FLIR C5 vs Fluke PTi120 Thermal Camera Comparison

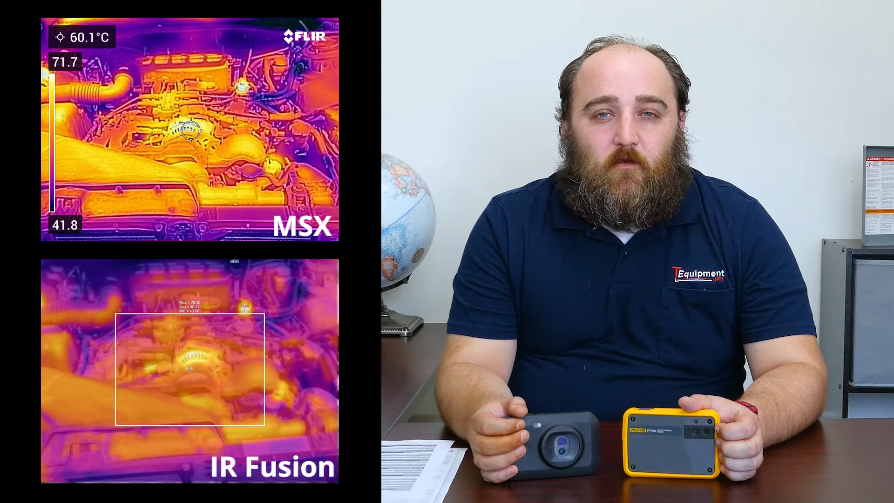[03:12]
On screen: spot 60.1°C
they use an algorithm to pull out some details and overlay that with the thermal image. And that gives you a high degree of contrast and context. MSX is really the leading industry solution for that. Fluke has what they call IR Fusion, which is more of a blending, where they change the opacity of the visual and then thermal and overlay them.
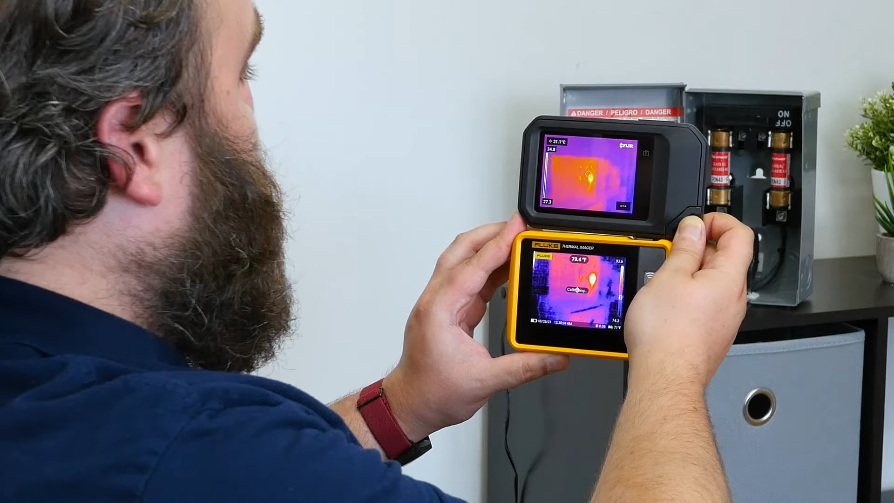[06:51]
just to show one hot and one dead. And here the camera side by side. You see the resolution really makes a difference.
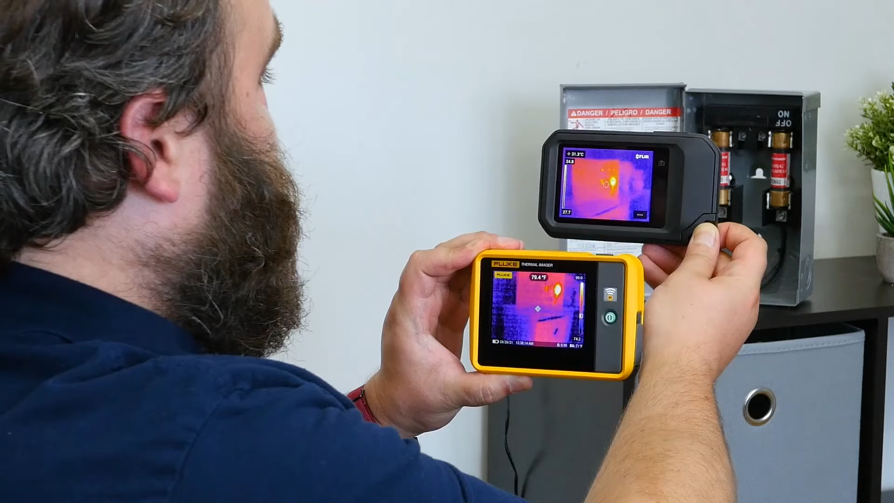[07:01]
The FLIR, you can make out the individual features. I've turned off the image blending, the MSX, so you can just see how the thermal resolution comes into play here and what a picture might look like. On top, you've got the shutter. So it'll snap a little picture for you.
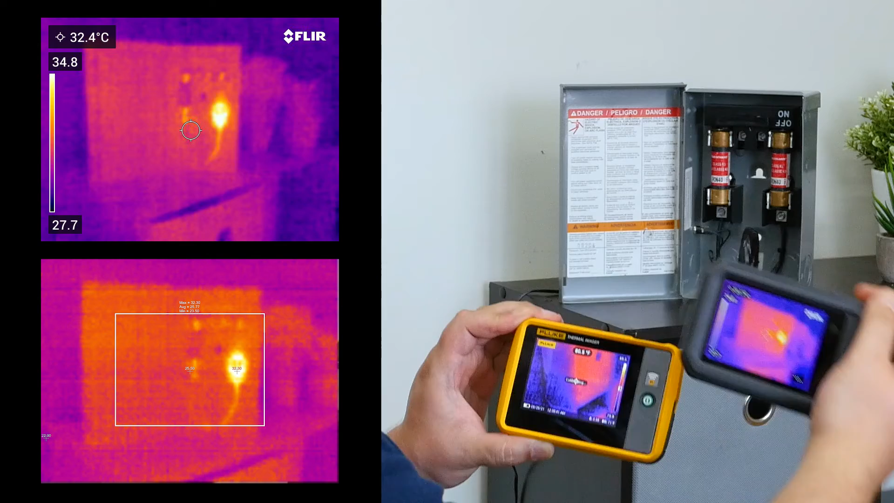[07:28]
On screen: spot 32.4°C
Here's the Fluke.
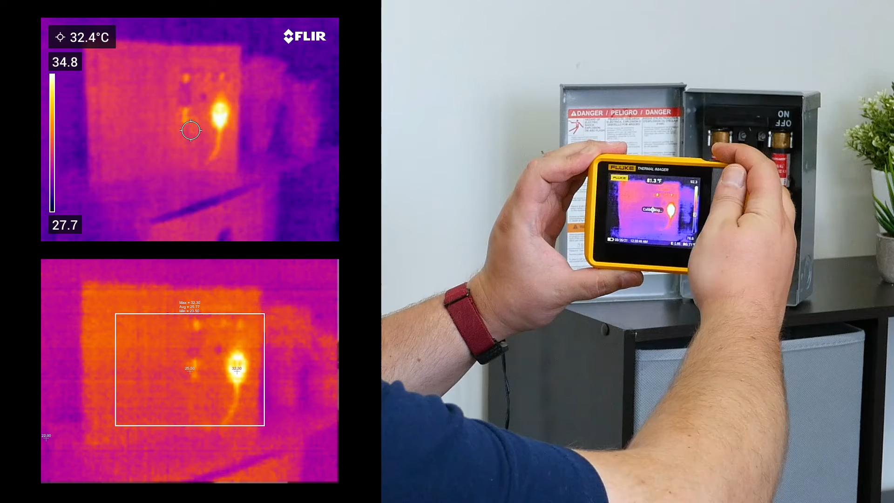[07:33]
On screen: spot 32.4°C
You can see it. It says calibrating. All thermal imagers will do that. And they'll do it less frequently as they become acclimated to the local temperature.
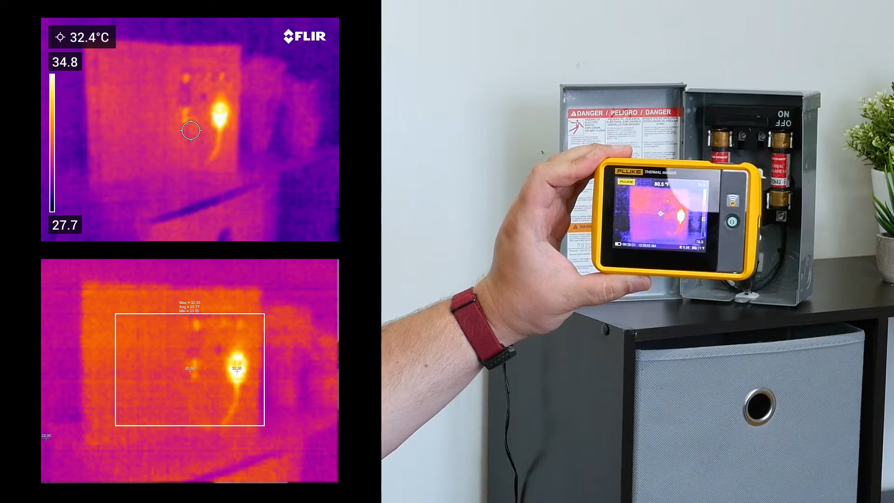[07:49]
On screen: spot 32.4°C
But what that's doing is closing a little mechanical shutter over the sensor and doing a little internal calibration. You hit the shutter button on top.
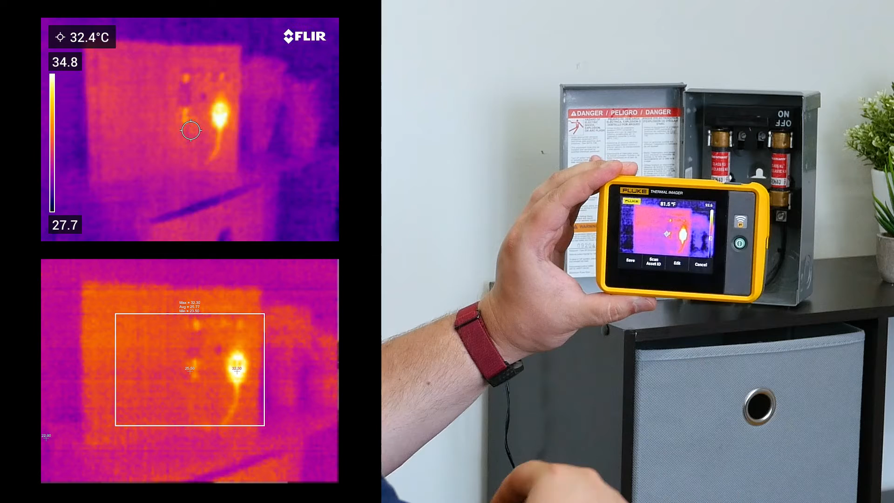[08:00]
On screen: spot 32.4°C
It'll tell you to save. Scan the asset. Edit. Flag the image or add a note.
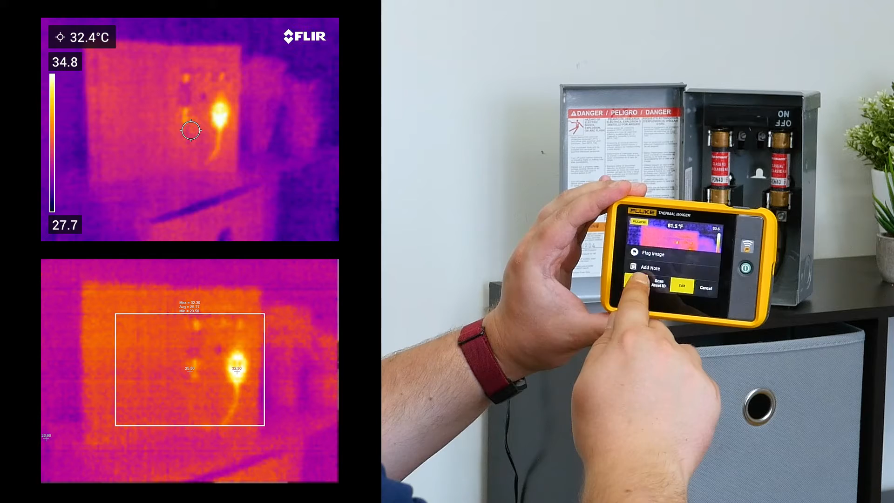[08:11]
On screen: spot 32.4°C
So here I've got a spot on my wall with a little bit of water damage. Moisture intrusion. You can see the cooler spot where the water is. That's because water has a higher thermal capacitance than other building materials. So as the sun hits the exterior, it warms up the concrete,
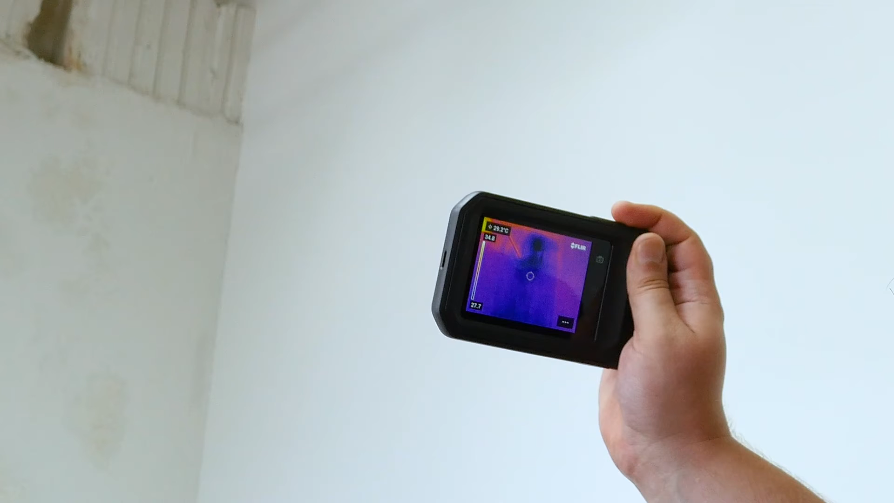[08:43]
but the water tends to stay cooler. And then it'll also evaporate and give a cooler surface temperature wherever there's water compared to dry spots. So this can be a great tool for doing home inspections, roofing inspections. I've turned back on the MSX on the FLIR so you can get a better idea of what I'm looking at.
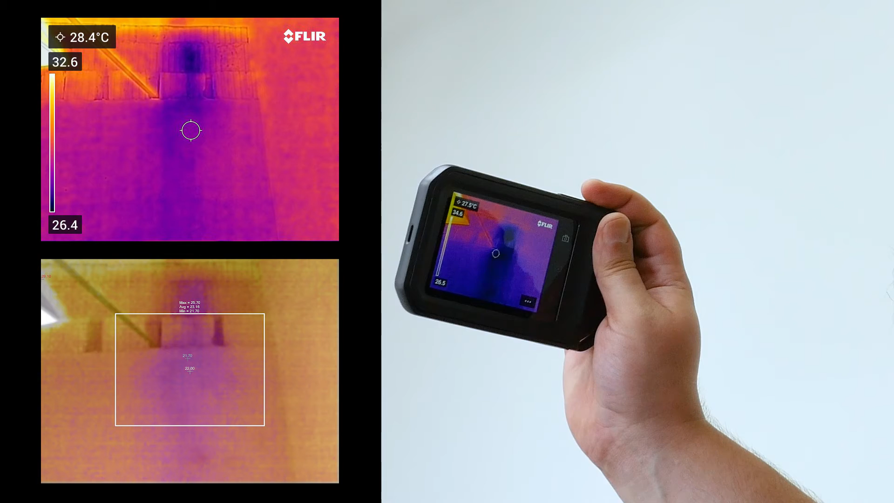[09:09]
On screen: spot 28.4°C
There's that auto-rotate working for you. And here's the Fluke. You can see the same thing. It's actually giving me a much clearer indication. The auto-ranging is just a little bit better in this case.
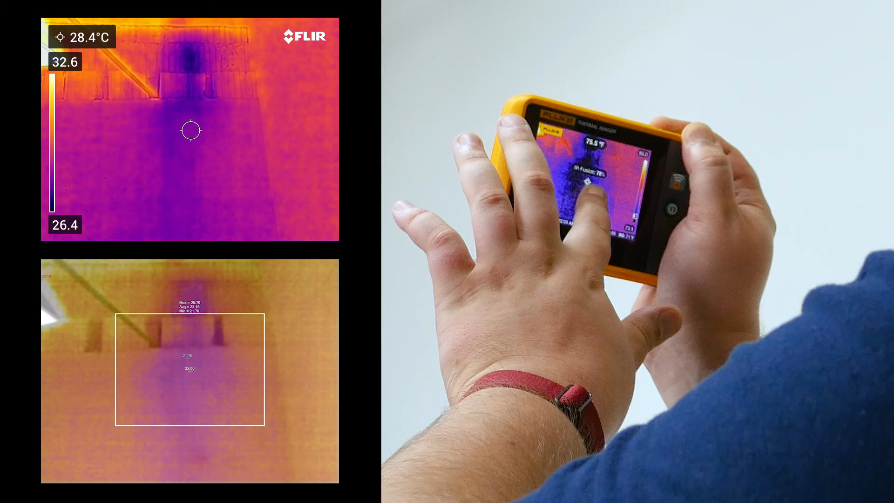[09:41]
On screen: spot 28.4°C
I'm going to put in a little bit of the background.
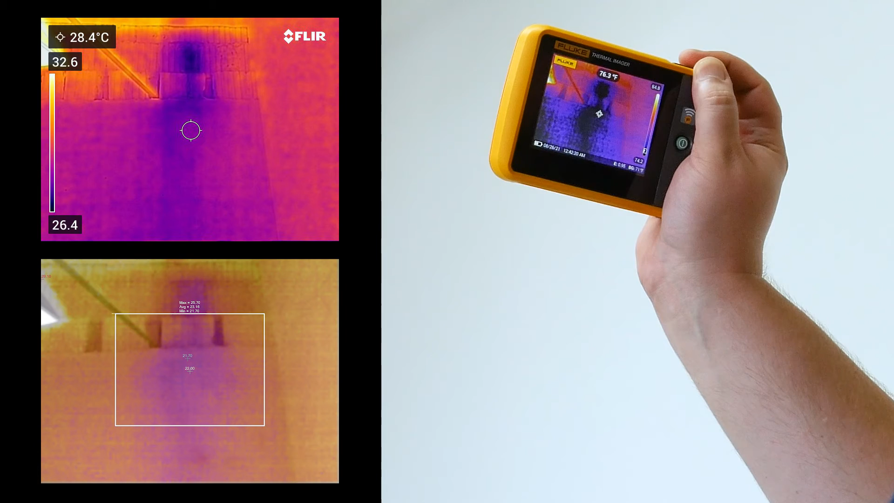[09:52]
So the resolution is lower, but again, it does a perfectly good job.